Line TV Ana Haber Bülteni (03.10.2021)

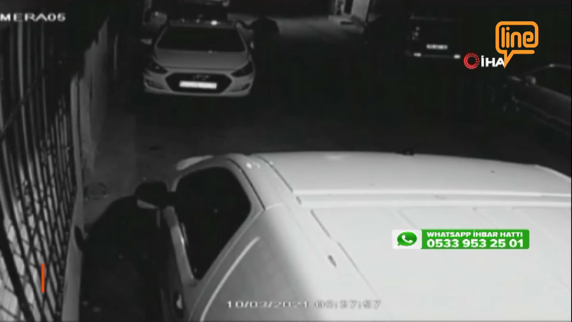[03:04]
Otomobilin arkasına geçti, ateşe verdi. Kaçan şüphelinin kundaklama anı kameraya yansıdı. Bursa'nın Yıldırım ilçesi Yavuz Selim mahallesinde yaşandı olay.